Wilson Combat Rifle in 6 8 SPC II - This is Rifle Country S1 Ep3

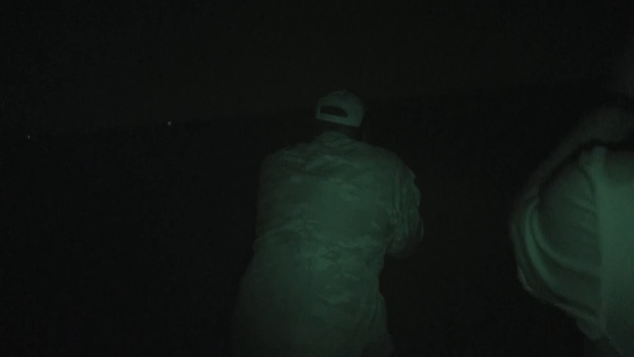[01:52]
you shoot a hog big hog you see him run into the thicket